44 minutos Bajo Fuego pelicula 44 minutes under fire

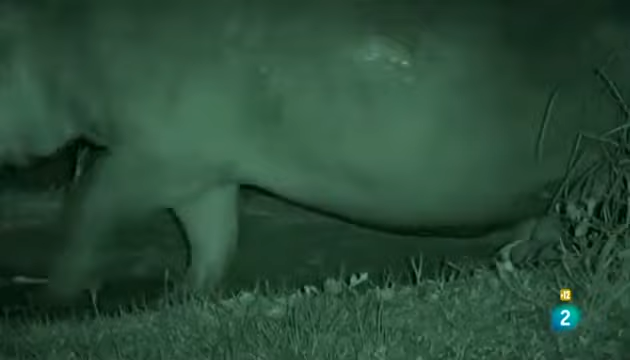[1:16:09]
Hombre, aquí por la noche viene bastante, hay bastante ambiente.
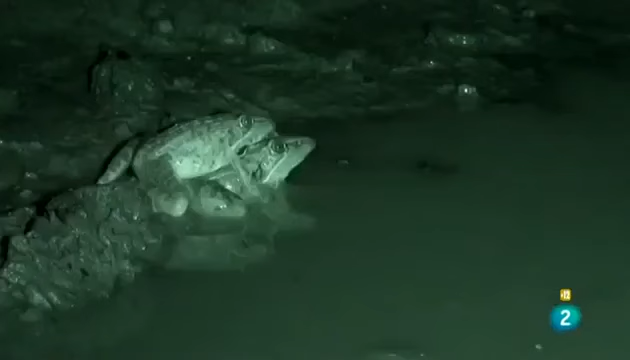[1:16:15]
Lo más común son los hipopótamos, las ranas nos dan las noches muchas veces,
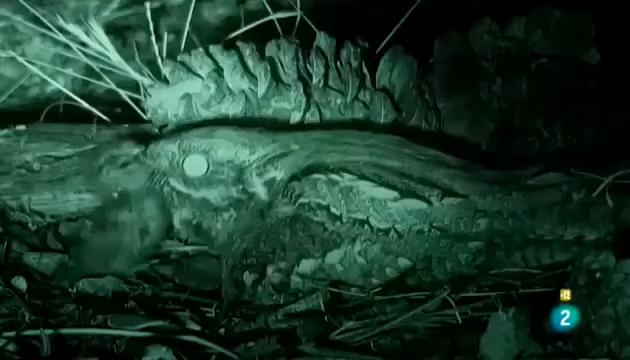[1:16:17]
cuando, sobre todo las primeras lluvias están croando y hay veces que no se puede dormir,